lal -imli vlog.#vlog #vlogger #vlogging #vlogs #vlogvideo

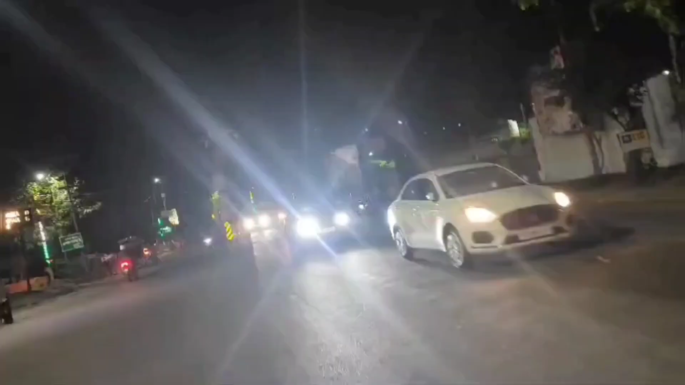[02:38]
फ्रेंट्स यह देखें यह है हमारे यहां का डॉल्फिन चौरा
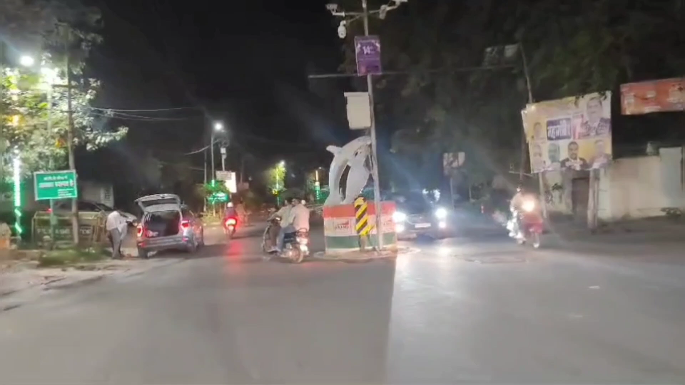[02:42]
इसे कहते हैं डॉल्फिन चौरा है तो